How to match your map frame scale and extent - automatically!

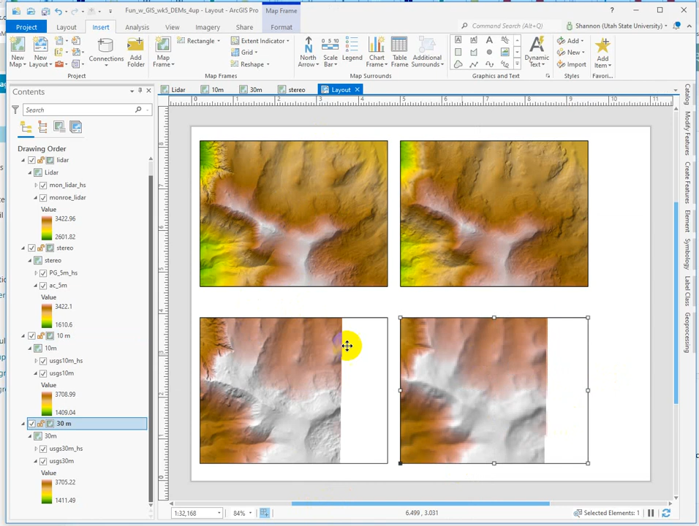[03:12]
So I'll have to adjust that on this map frame. But first, let's set the 30 to match. Okay, now all four map frames are set to mirror what happens in the LIDAR map frame. So if I activate this one,
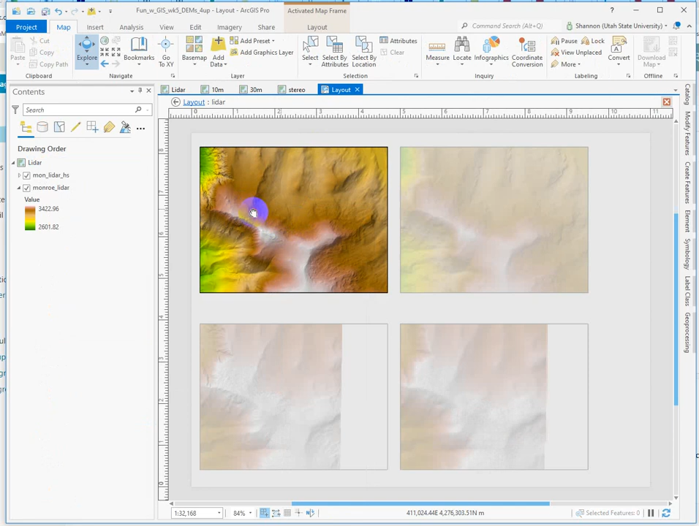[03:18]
I can pan and zoom and all four map frames dynamically update,
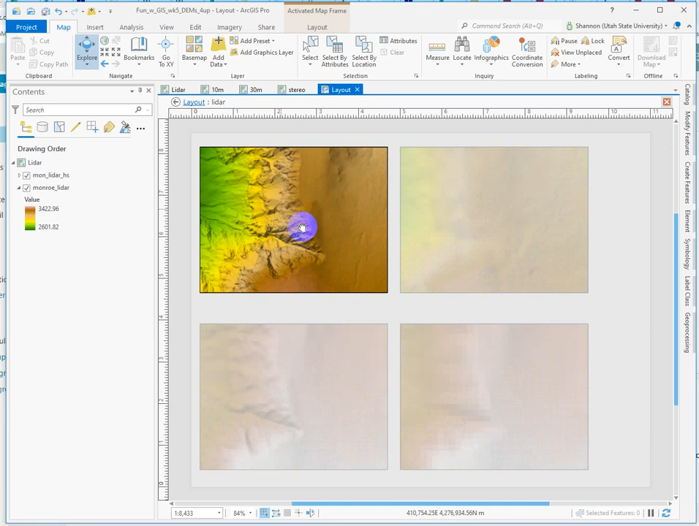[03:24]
which is very snazzy in my humble opinion. Okay, so next and last we need to make sure the color ramps match. So why are they drawing the way they're drawing right now? I have the same color ramp set for all four elevation models. Remember, you always leave the hillshades black to white.
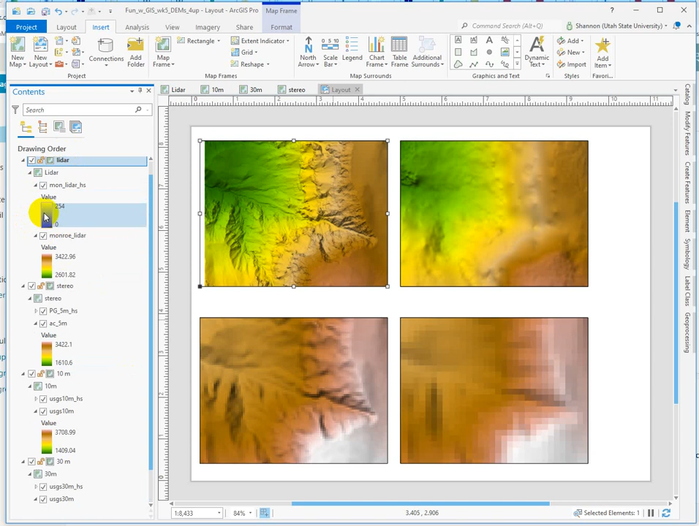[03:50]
The exception being if you're showing a hillshade by itself or you know what you're doing. You can always set these white to some other dark color. It makes it look kind of cool if you go white to a really dark brown or something. It gives that kind of vintagey antique look. But color ramps themselves only go on the elevation values. Okay, so what's happening here is that from green to white, that full range of colors is displaying the full range of values for each data set.
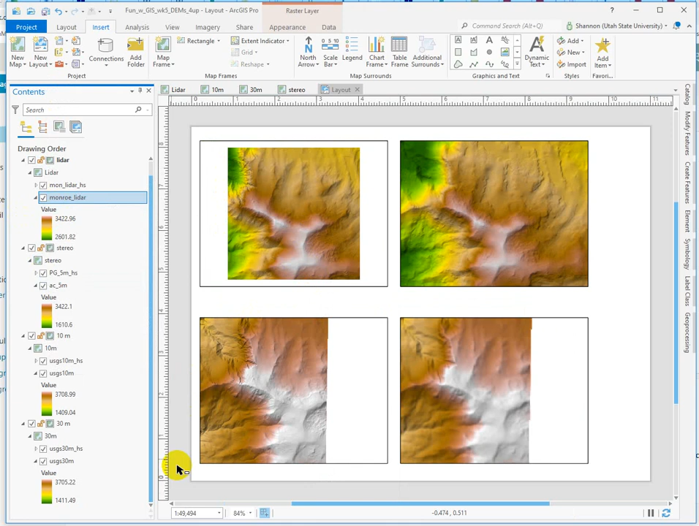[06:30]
Zoom to layer. So we're getting the full range from green to white here. But here we're not able to see the green colors because the green is way out, you know, in the valley. Okay, so what we want to do is constrain the way that the other three data sets display using this smallest range of values.
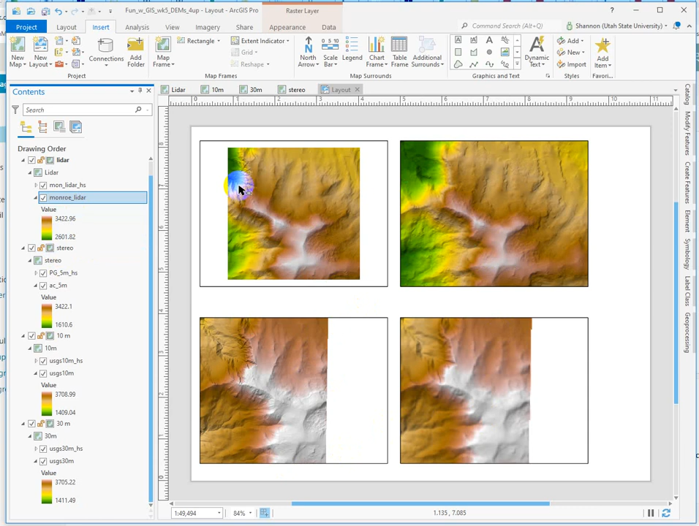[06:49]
So let me zoom back in to this area. I like this area as a comparison.
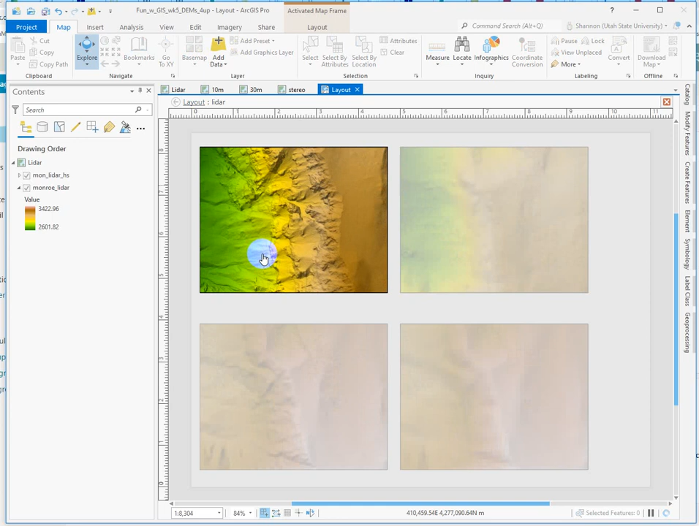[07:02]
All right. We can decide if we want to create a subset here. We could use the explore tool, navigate tool to sample. No, it is.